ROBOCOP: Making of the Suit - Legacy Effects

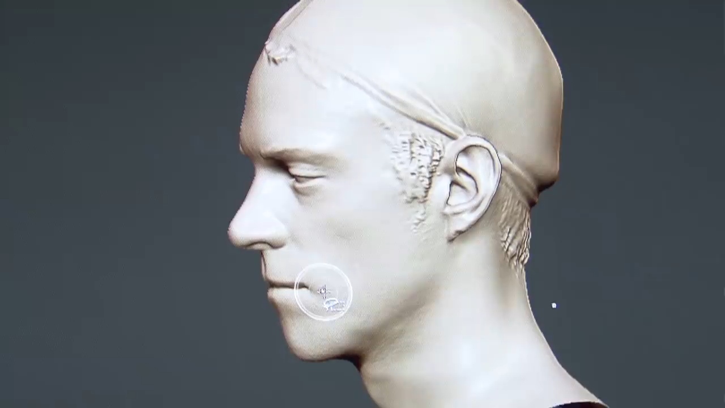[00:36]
We take scans of the actor and tweak that design model.